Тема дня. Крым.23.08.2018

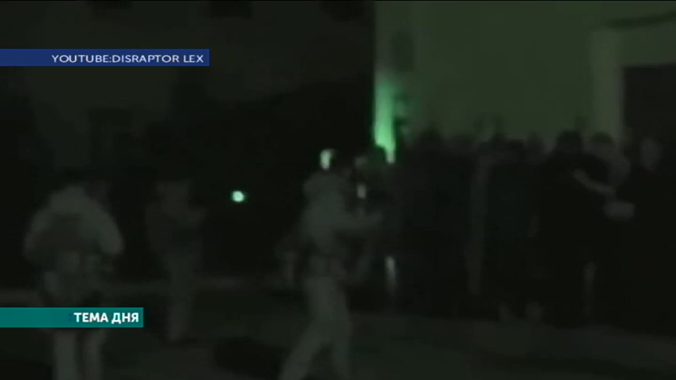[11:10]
Вот вы видите на своих экранах сейчас видео, которое снято в тот момент.